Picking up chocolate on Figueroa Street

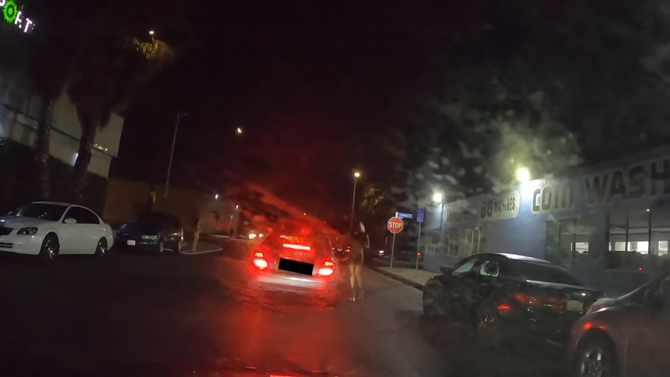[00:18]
Hey. Hey. How much? What are you looking for? Everything.